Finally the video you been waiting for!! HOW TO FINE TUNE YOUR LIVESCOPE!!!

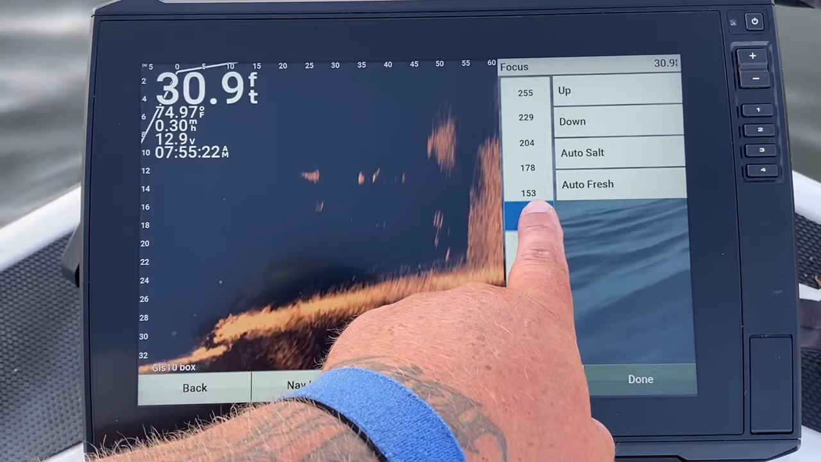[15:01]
On screen: depth 30.9 ft, water 74.97°F
Usually you can leave it on auto. If it doesn't work, you can adjust it just a little bit more. I think that's perfect right there. All right, so
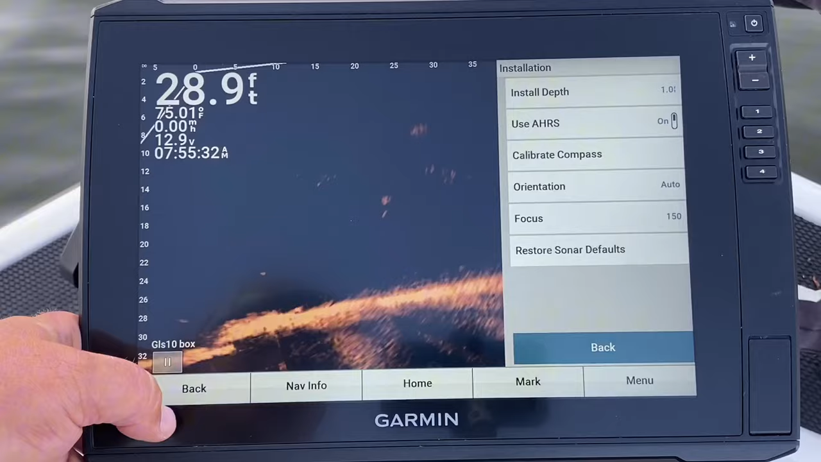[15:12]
On screen: depth 28.9 ft, water 75.01°F
all that set up.
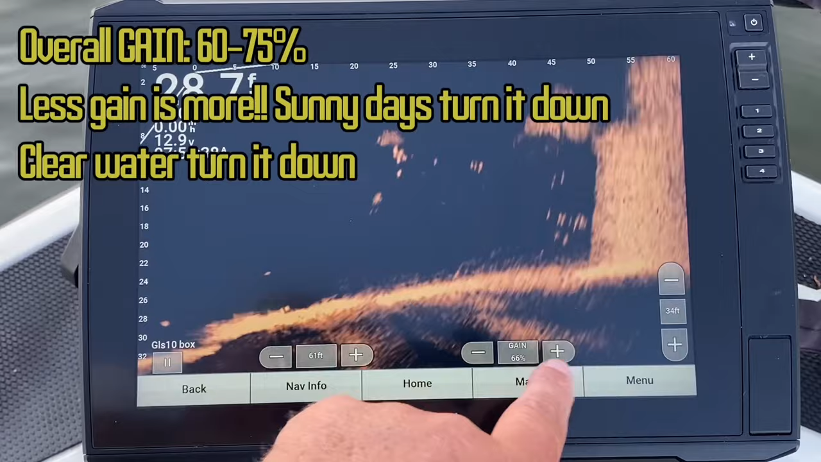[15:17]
Now my gain, I like a little bit of fuzz in there, but for the most part, that's kind of where I keep my gain. Now that right there, folks, that's a good looking image right there. I can see all my bait fish, and the sun ain't up yet, so we don't got light penetration in the water. Let me get up here closer to the rocks up on the bank, and I'll show you what the bottom looks like. You can really see in that bottom detail. So what we're looking at right now is a bridge piling. There, right here, this is shad.
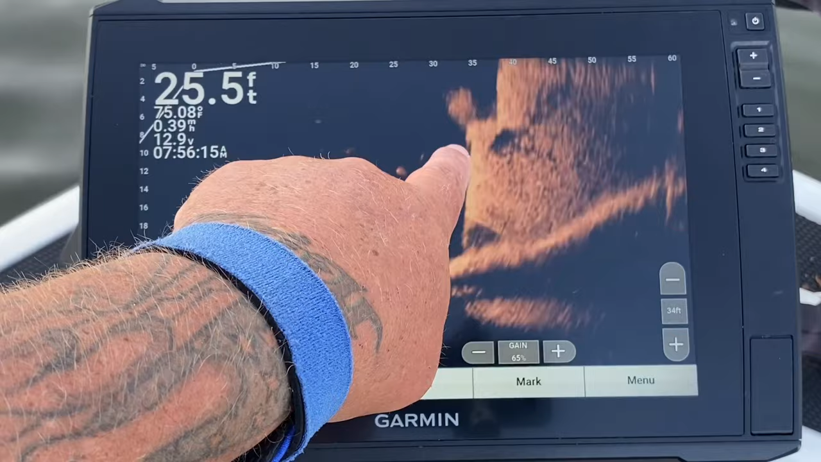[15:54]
On screen: depth 25.5 ft, water 75.08°F, speed 0.39 mph
There's a fish right there. Right there, you can see him on the piling right there. Right there, there's two fish right there. Boom, boom. There's two brighter returns. So what we're gonna do is we're gonna drive over here to the bank and look at this.
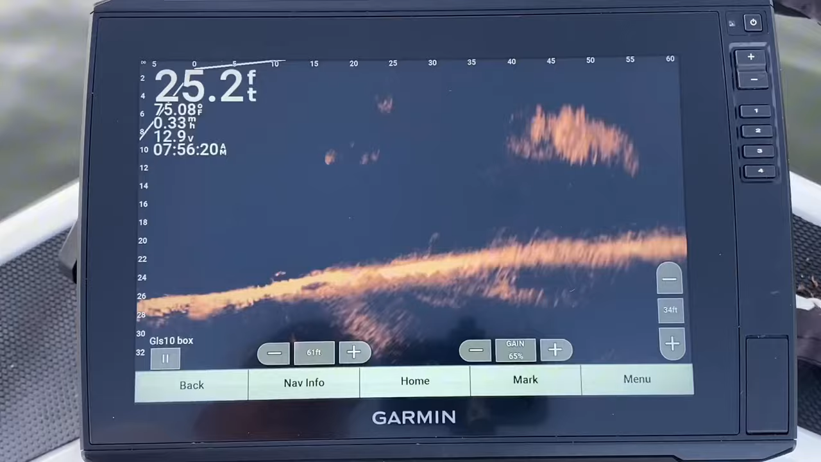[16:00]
On screen: depth 25.2 ft, water 75.08°F, speed 0.33 mph
So hold on. Moon last night, so they're probably not gonna eat.
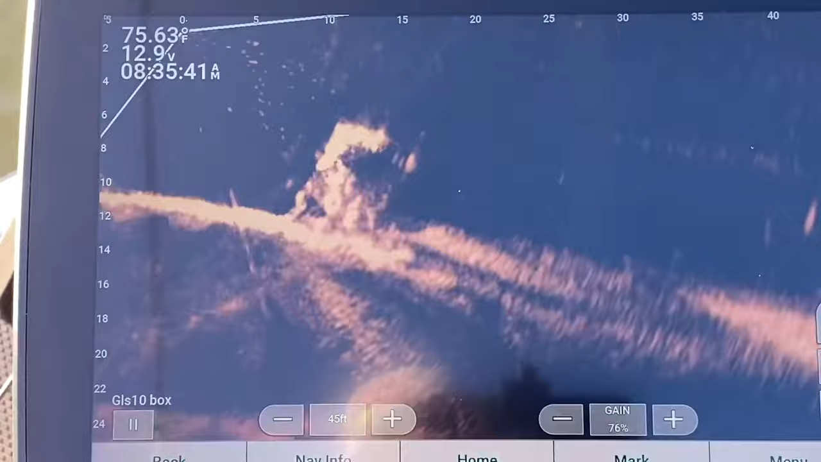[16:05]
On screen: water 75.63°F
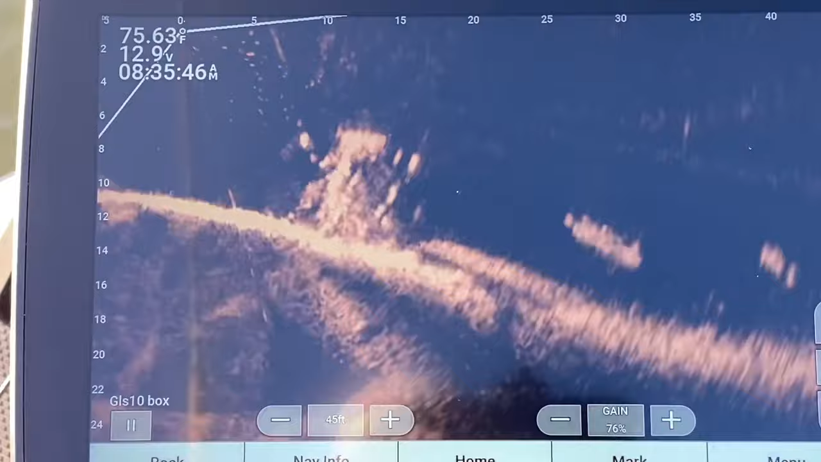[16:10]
On screen: water 75.63°F
Got you that time. There's a good one right there. Oh, big crappie. Good. Nice crappie.